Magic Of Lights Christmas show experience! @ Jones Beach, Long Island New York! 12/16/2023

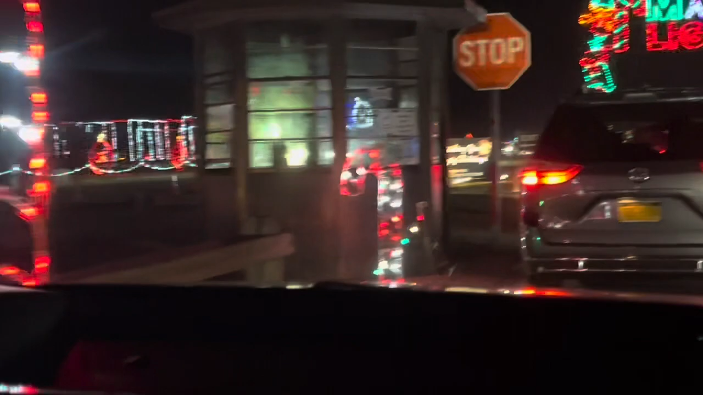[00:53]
Yeah, I hope no one will swim in 70, 40-degree weather I'm in. Wishing you happy holidays. We spent 2 hours in waiting. I really hope this is worth it. Oh, look at Santa. He's flying. Oh, yeah.
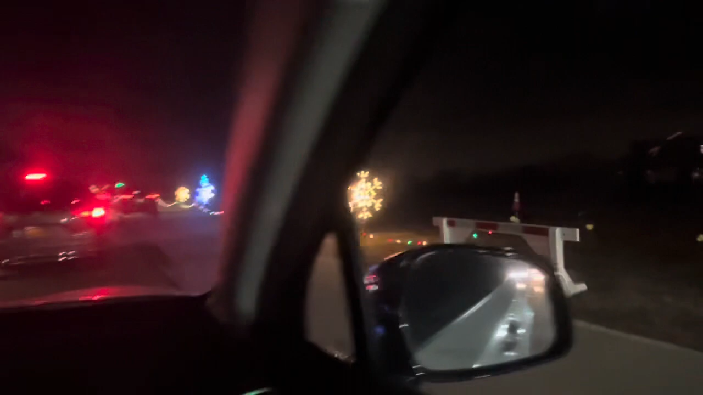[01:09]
Look at him flying into the tree. Is there one for me? That's cute.
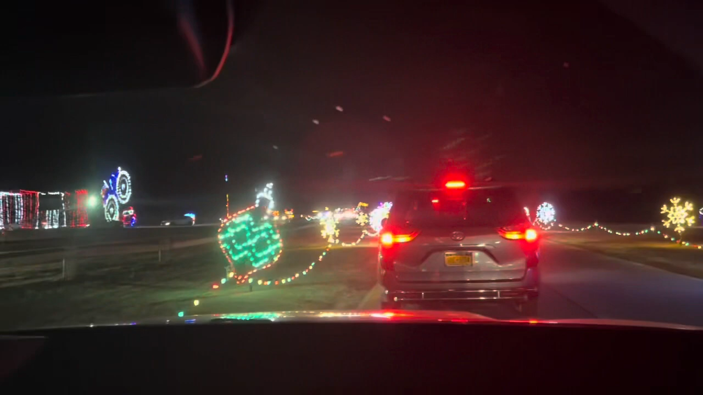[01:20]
Wow, this is cool. Looking to the left, though. The red and white lights to the left, Dave. Oh, we're going to pass that later. It goes into a loop. Oh, it goes, you turn around and see more. Yeah. Look at all this. Santa's Mountain. Oh, wow. Oh, what's this up here to the left? See that, Joan, to the left? Yeah.
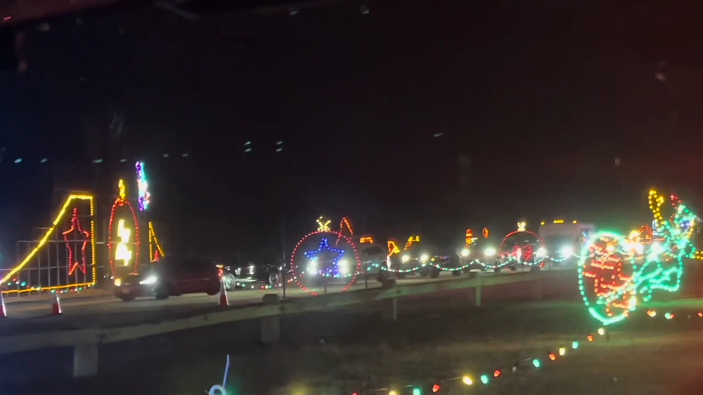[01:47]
Oh, yeah, we're going to
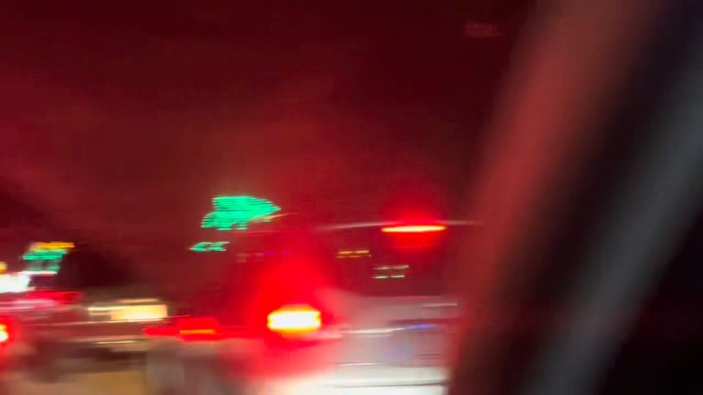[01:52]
be passing. What's up, Mr. Elf? That looks like a gnome. Or a gnome. Okay, Humpty Dumpty.
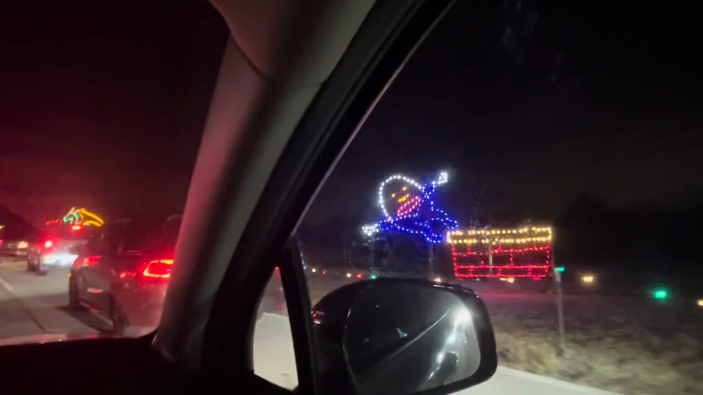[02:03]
Oh, yeah, Humpty Dumpty's got a great fall. Oh,
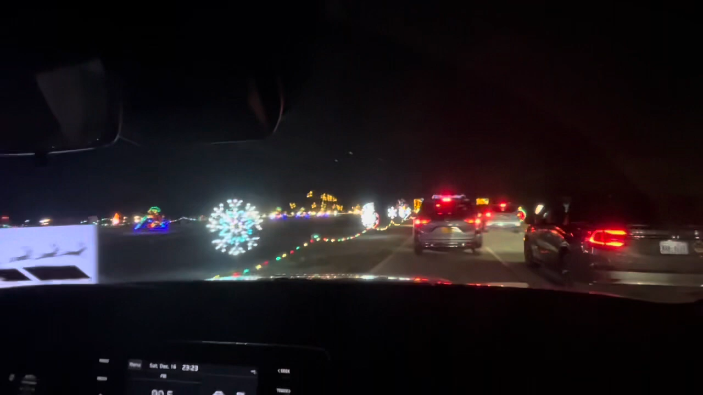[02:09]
my God. Yeah, look ahead.
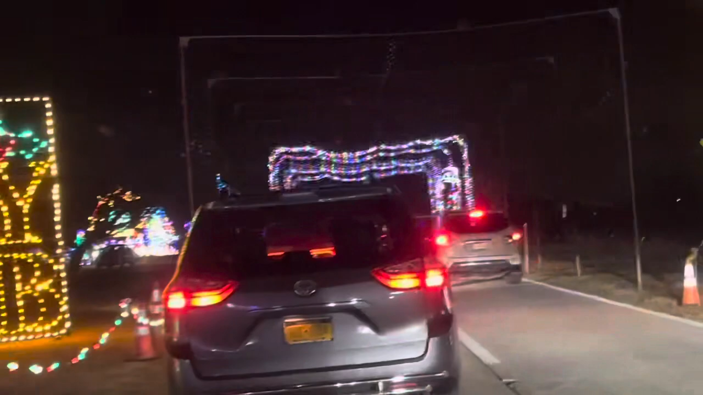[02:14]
That is cool. It's even better than, like, actually not looking at the camera. Wow, this is cool. Look at that. This is excellently done. Brilliant.
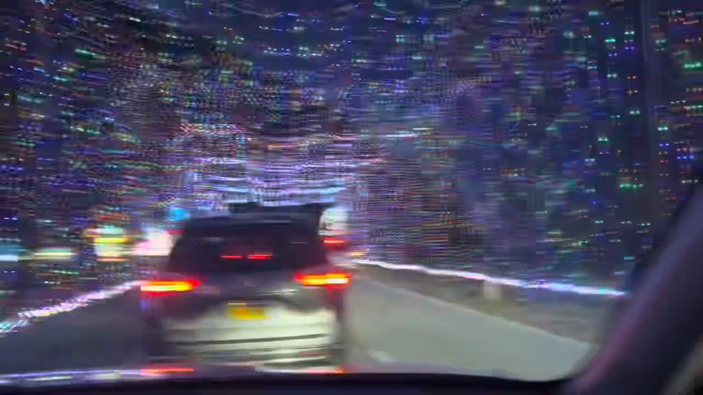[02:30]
Lenora on the right, oh, Star, yeah. David, and also, really nice. And look to the left, the Eiffel Tower.